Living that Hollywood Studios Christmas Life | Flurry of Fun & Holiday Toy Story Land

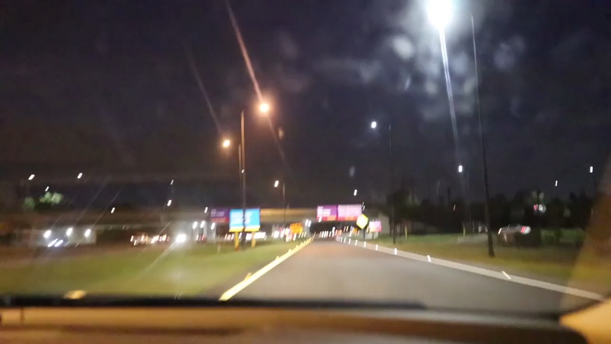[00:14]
But the new Hollywood Studios entrance opens up. Is up on that road. Yeah, right, it'll open up tomorrow. They don't have the lights on. Wait, are we still going straight?
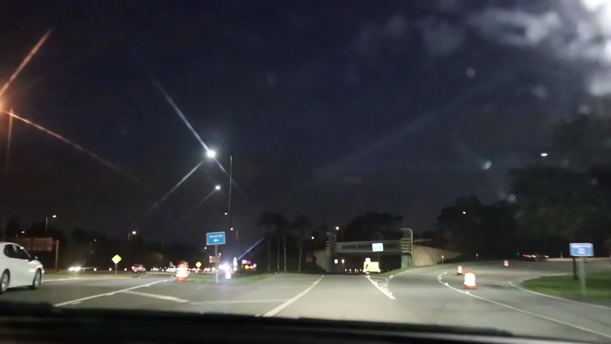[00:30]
Yeah, for now. I think so, but it's super spooky. Look at the lights are off and everything. This is scary.
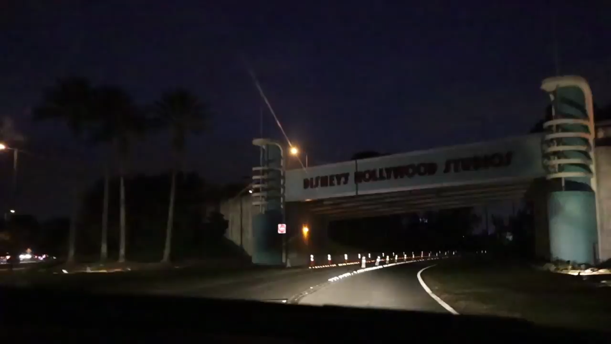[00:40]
So this is our last time going underneath this. Which, like, we don't even know if we're supposed to be.
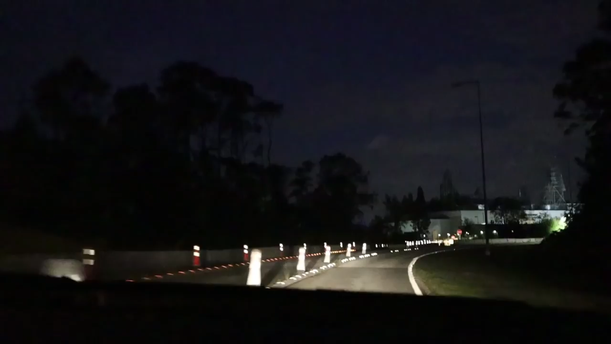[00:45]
It had, like, those arrows. So this is going to be a cast member entrance. Uh-huh.
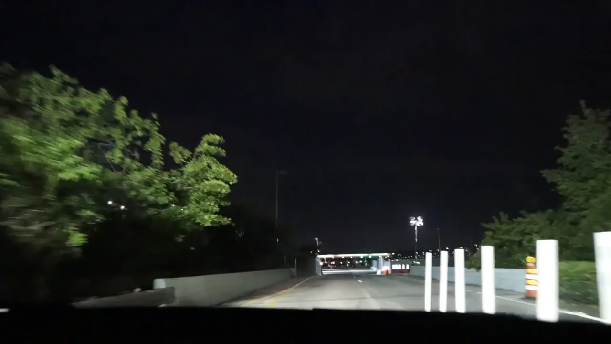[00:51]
Starting tomorrow, and then I think Osceola Parkway is the street, but we'll go over there. Yeah. Wow. We haven't seen that.